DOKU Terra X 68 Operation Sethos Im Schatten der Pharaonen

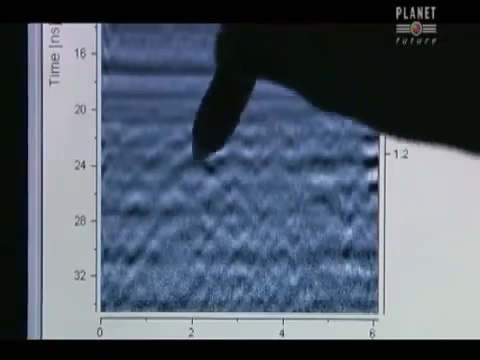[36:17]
Die Spitze jeder Ausbuchtung bedeutet, dass da irgendwas ist. Die Frage ist nur, was?
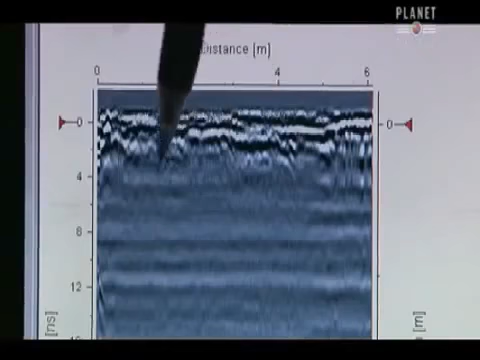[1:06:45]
Der obere Bereich, deutlich zu erkennen, ist ohne auffälligen Befund.
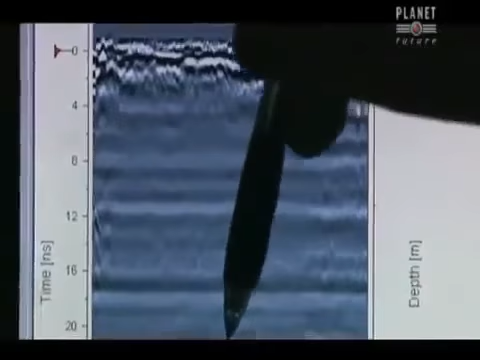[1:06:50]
Einfach ein paar dünne Kalksteinschichten. Aber ab dieser Region lässt sich eine Reihe von Kurven erkennen, die sich überschneiden.
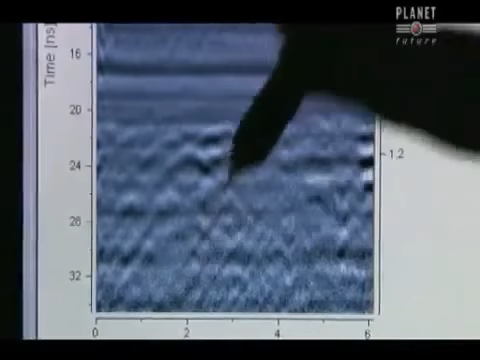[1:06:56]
Die Spitze jeder Ausbuchtung bedeutet, dass da irgendwas ist.
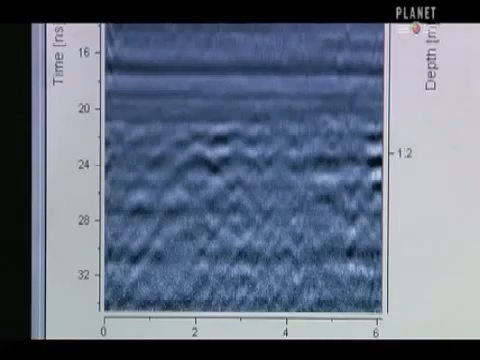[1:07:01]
Die Frage ist nur, was? Die Spur führt schätzungsweise anderthalb Meter unter die Stelle, an der ich stehe.